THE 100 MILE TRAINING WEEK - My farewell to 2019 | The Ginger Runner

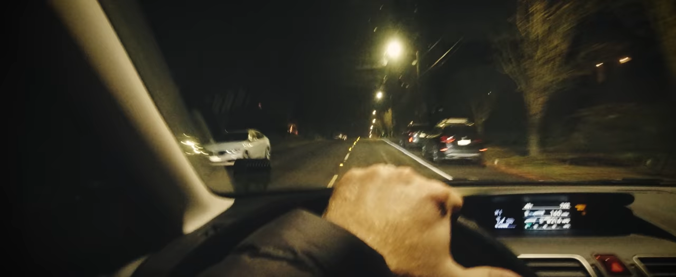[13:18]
Five miles on the docket. It is pitch black out, so we've got our extra lighting.